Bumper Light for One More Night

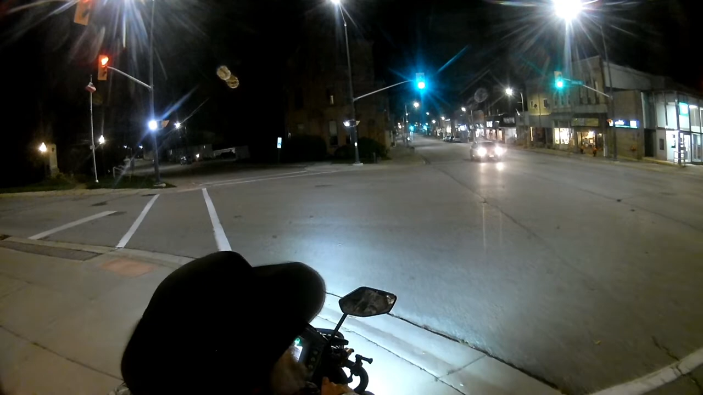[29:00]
Well, there's a police car sitting at the red light, and I didn't turn my light off. I went by him, avoided the crosswalk. Because it's that five-way intersection, it's weird. Instead of going straight across where the two roads are, it kind of goes to the left and to the sidewalk on that side and then crosses the other one.